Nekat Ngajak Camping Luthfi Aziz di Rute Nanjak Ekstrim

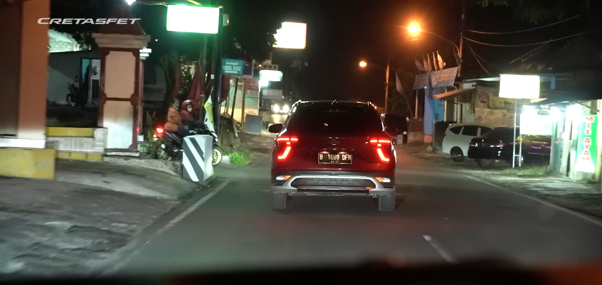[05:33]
Nah, ini kita makin nanjak nanti. Makin nanjak lagi. Makin ini nanjak. Masih jalan besar ya? Ini masih jalan gede. Oke.
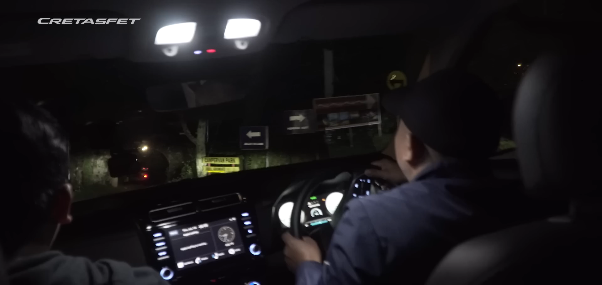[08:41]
Camper Fun Park. Camper Fun Park. Umbul Sido Mukti. Naik lagi jalanannya. Naik lagi dan ini jalannya kecil.